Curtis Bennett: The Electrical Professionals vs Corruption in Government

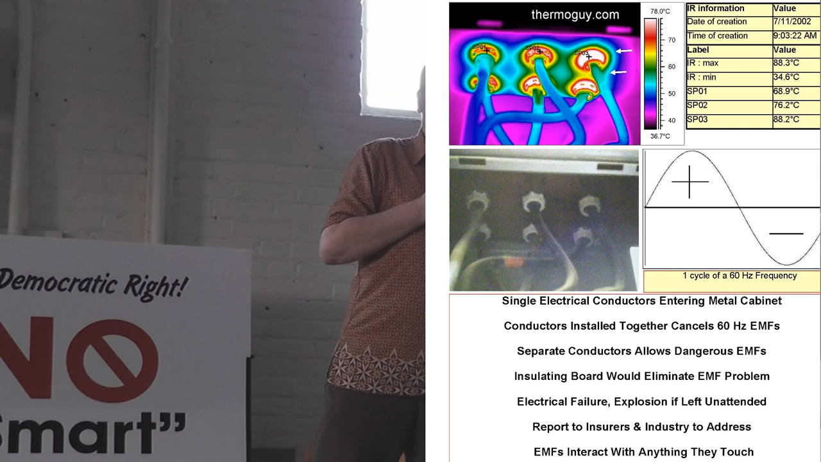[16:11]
On screen: max 88.3°C, min 34.6°C
conductor's insulation and this would blow up and cause catastrophic failure, kill people, kill the people in the mill, light the place up, burn it, all the above.